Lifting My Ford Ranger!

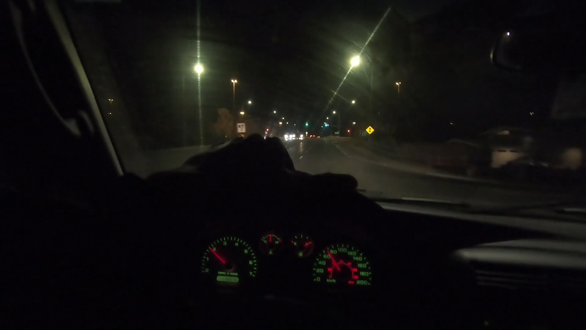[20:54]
kind of initial reaction of driving. Oh, there's an accident. Good job. Bumps is a little harsh.